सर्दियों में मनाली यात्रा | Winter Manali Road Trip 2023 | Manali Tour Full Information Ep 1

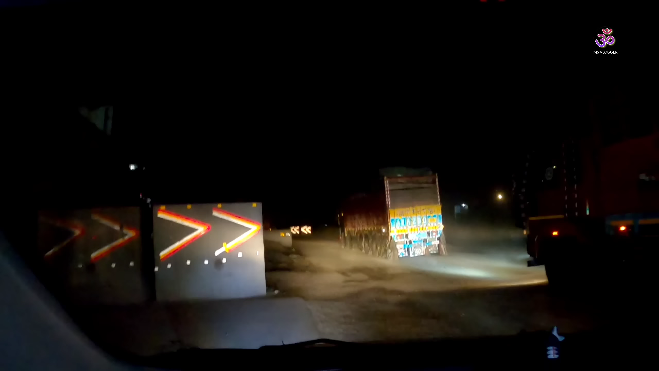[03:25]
ट्रक बहुत है और हमेशा से रहते हैं इस रोड पर ट्रक पहारों पर तो आपको ओफ रॉड देखने को मिलते
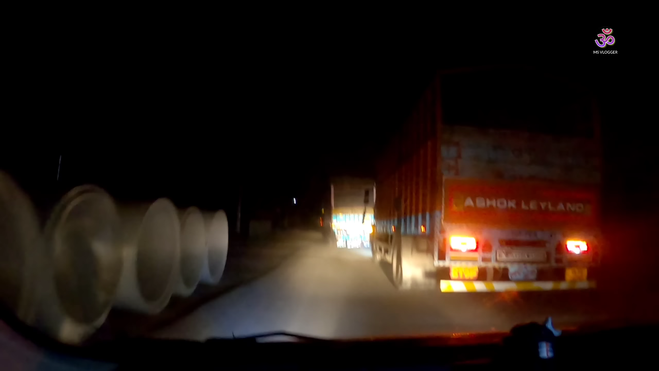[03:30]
हैं लेकिन � यहां देखे हाइवी पर भी आफ रोड है अंडर कंस्ट्रक्शन है ना रोड भी तो घाइज बढ़ रहे है करणाल की तरफ
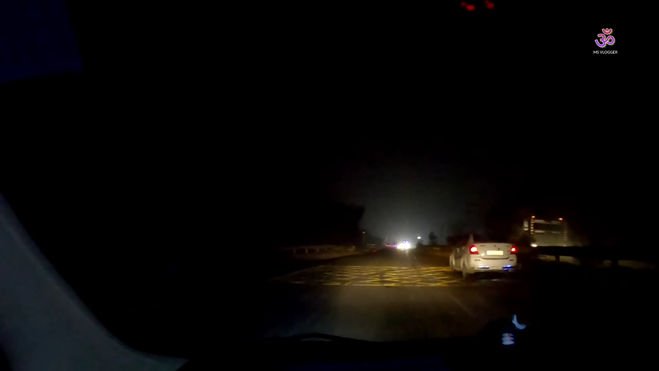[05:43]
हाईवे पर इतना अंबाला यहां से आड़ सट्र के असपास है तो अभी करणाल से निगले हैं तो कुरू छेत्र पहुंचने वाले हैं रोट की कंडिशन ओंध बढ़ी हाँ बदए क्या फर्माना चाहते हैं आप आप
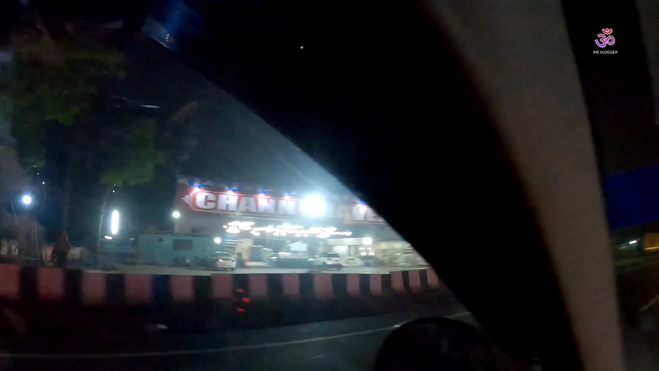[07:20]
तो इस तरह के ना बहुत सारे डावे पढ़ते हैं तो अंबाला 66 किलोमेटर रह गया यहां से लुदियाना 183 लुदियाना तो हम जाएंगे नहीं हम लोग निकलेंगे कुरुषेत्र अंबाला